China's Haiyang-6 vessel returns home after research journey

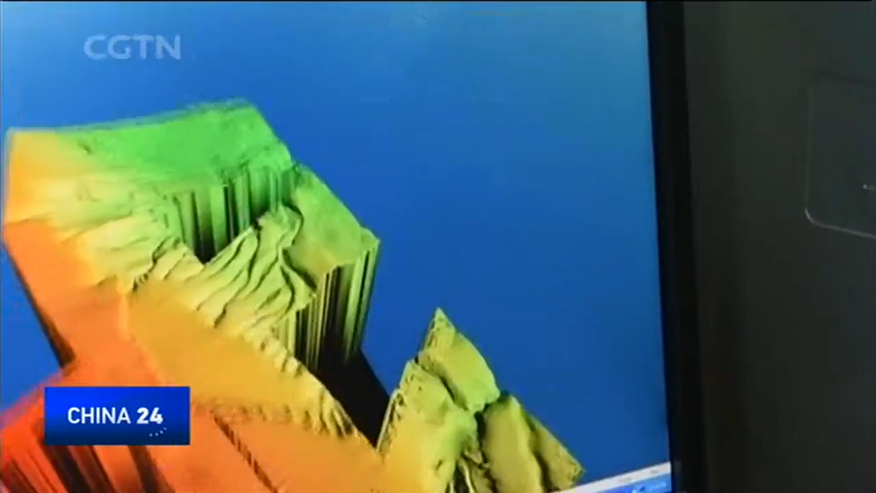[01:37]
providing accurate water depth data for future scientific research and navigation throughout the area.